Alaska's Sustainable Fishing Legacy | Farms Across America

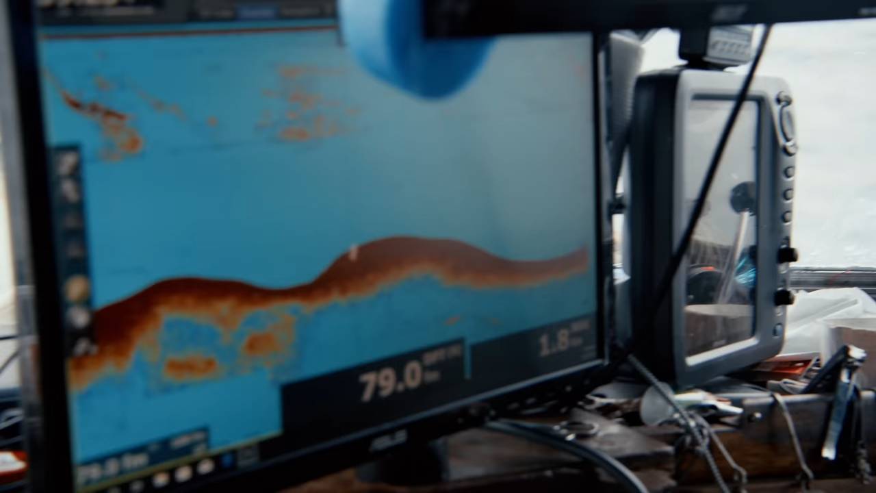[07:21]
ground and my sea temperature all displayed here,
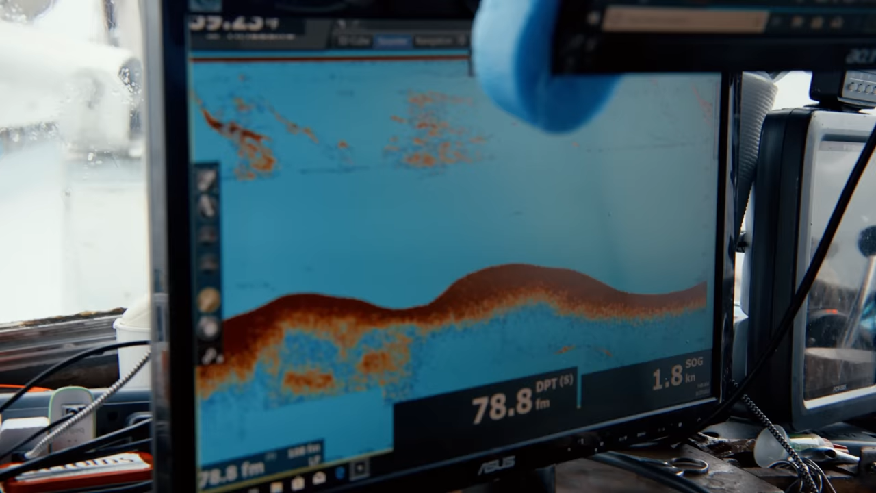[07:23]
On screen: speed 1.8 kn
plus my latitude and longitude. So that all helps us catch fish.
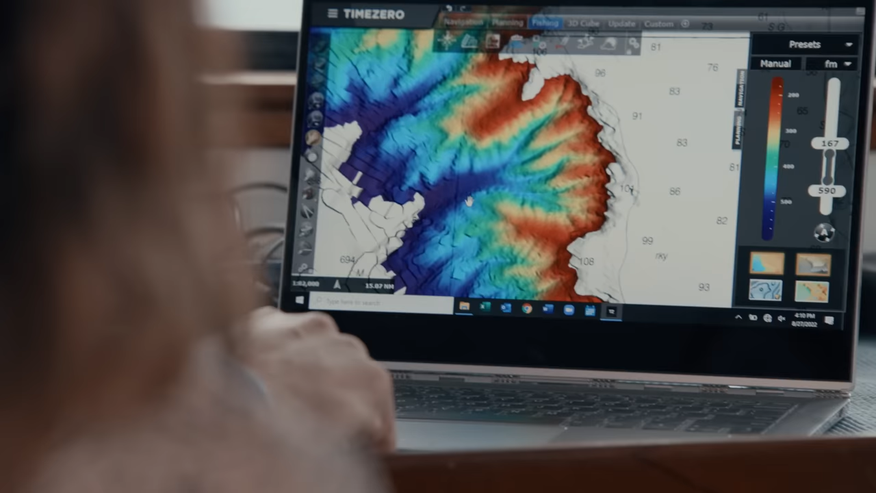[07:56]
And each one of those are the canyons off the Blackcod Edge.
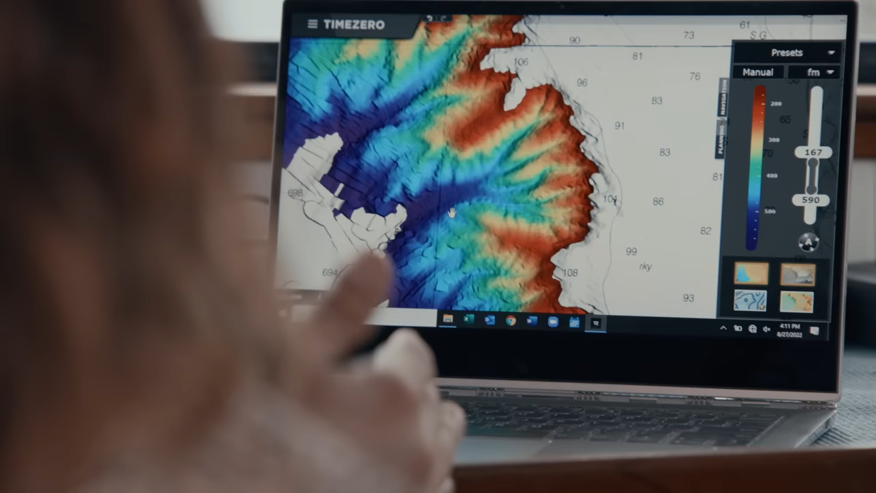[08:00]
You can see the peaks and the valleys. That's incredible. Precisely. We have data from California all the way out to the edge of the Bering Sea.
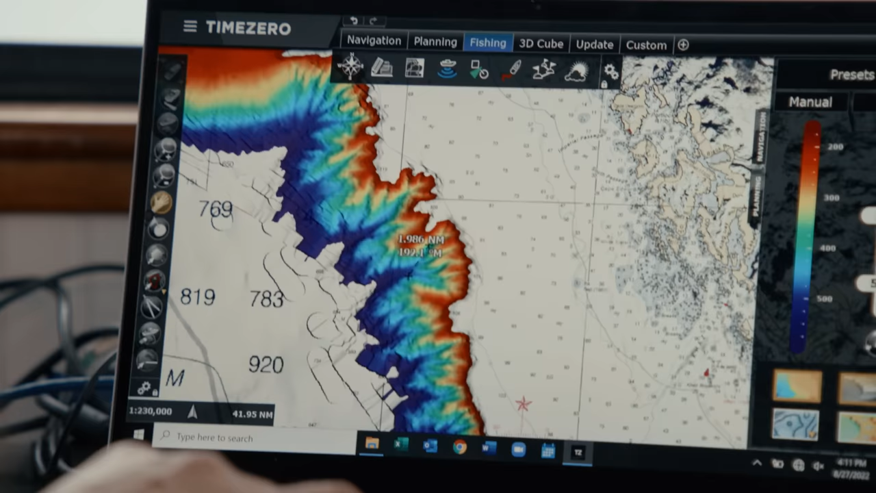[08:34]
Bathymetric mapping shows fishermen what fish are swimming where, which helps them avoid bycatch, the fish they don't want, while increasing the likelihood of a good, profitable catch.